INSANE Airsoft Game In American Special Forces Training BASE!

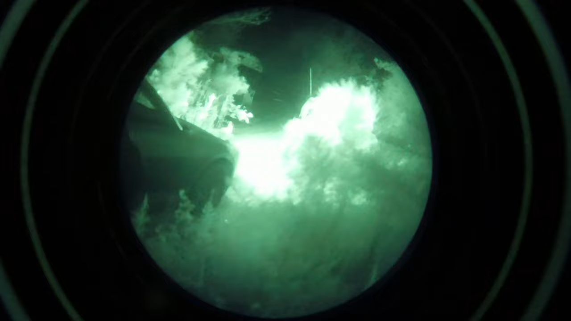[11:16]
There's two behind that barrier there! 40 meters!
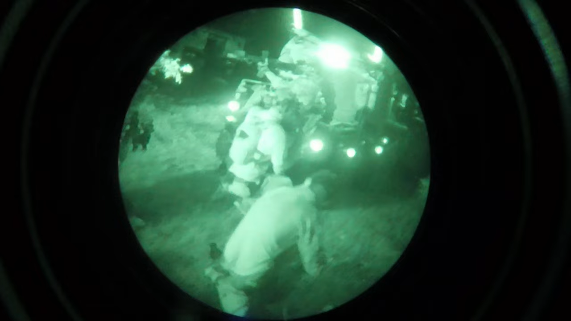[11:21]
Hey, give me a tip round, who's up there?
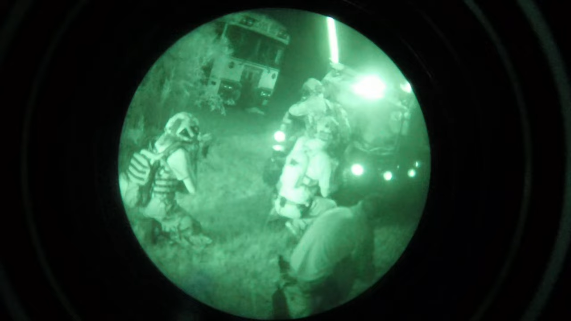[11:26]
I need more!
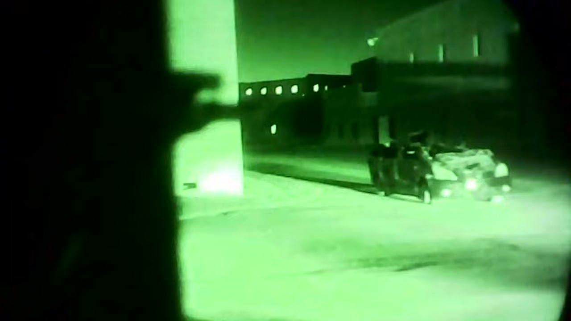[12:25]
12 o'clock, 300 meters, is the window lit up. Can you see directly 12 as crow flies?